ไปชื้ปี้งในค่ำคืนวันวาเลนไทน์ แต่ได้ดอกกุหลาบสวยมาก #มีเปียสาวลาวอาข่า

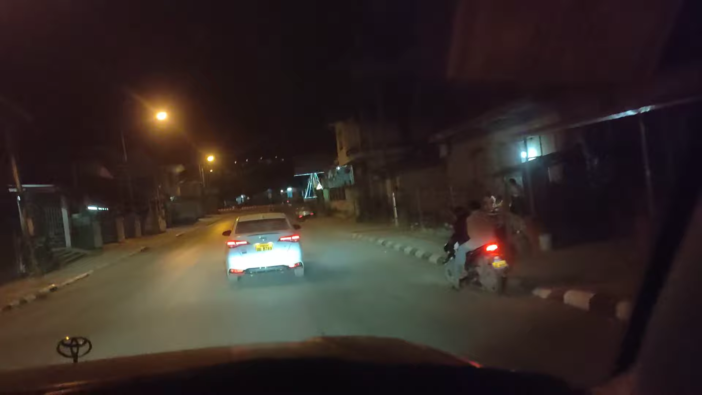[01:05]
อันนี้มือเนี่ยก็แบบเย็นเนอะ มีโลกแบบวิว วิวเย็นสบายเลยพี่เนอะ
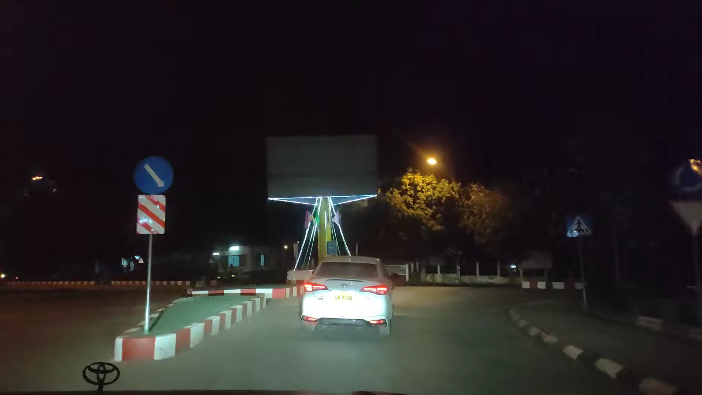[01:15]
อันนี้คือตัวเมืองโอดมใส่เลย กันเกินก็ประมาณนี้เนอะ